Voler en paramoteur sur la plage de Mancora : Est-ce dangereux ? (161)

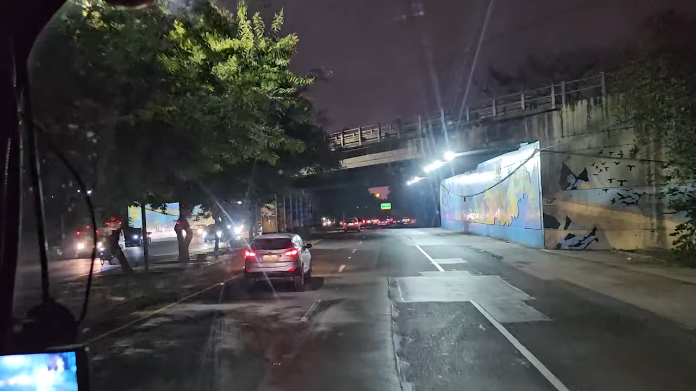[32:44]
De Guayaquil, et ben Guayaquil de nuit c'est chaud, hein, surtout un samedi soir, il y a pas mal de monde. Bon, là j'ai pas fait de petite vidéo à l'intérieur de Guayaquil parce qu'il fallait vraiment les deux mains sur le volant, une dehors, sur les clignotants, dire attention je tourne à gauche, à droite, etc.